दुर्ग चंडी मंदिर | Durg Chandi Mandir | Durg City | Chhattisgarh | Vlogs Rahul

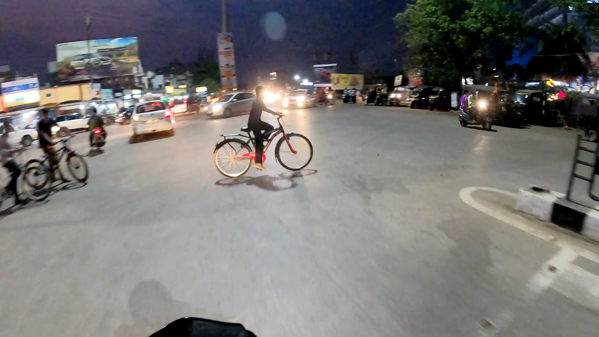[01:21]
चहल पहल यहां पर साम को देखो अच्छा खासा यहां पर महौल रहता है हम लग भी कभी कभी साम को आते हैं यहां पर चाय नास्तर करने के लिए लेकिन आज तक मैं कभी व्लॉग नहीं बना पाया देखो
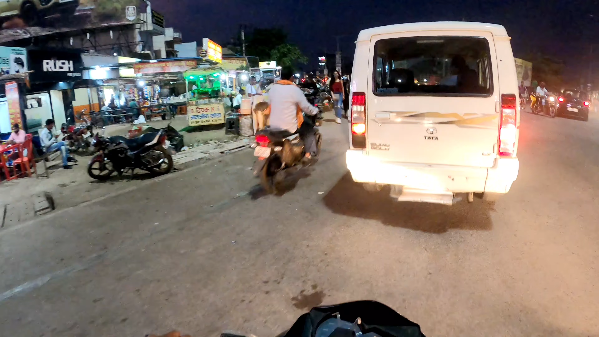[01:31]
कितना अच्छा महौल है यहां पर देन यह सूरिया मौल इंगर मार्केट यहां से अपने को राइट लेना है मंदीर के लिए आप चाहे तो